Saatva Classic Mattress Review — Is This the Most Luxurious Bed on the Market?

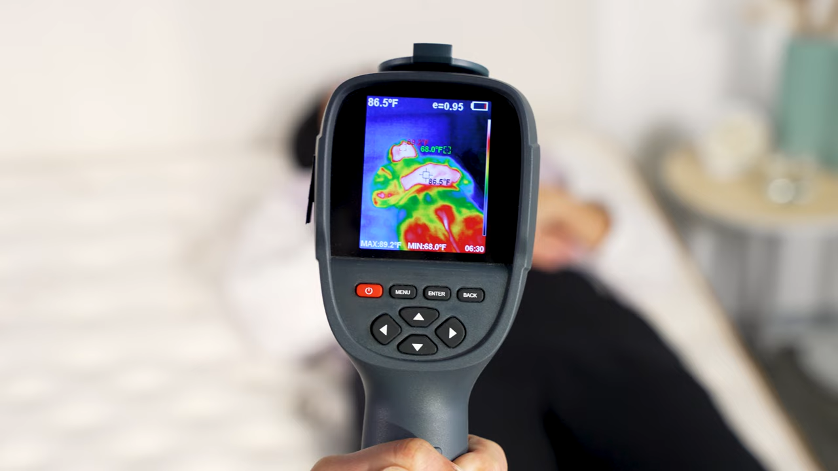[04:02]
On screen: spot 86.5°F, max 89.2°F, min 68.0°F
Our testing team laid on the Saatva for five minutes, and then we used a heat gun to record how much the bed began to heat up. Then our tester got up and measured how long it took for the bed to return to its baseline temperature.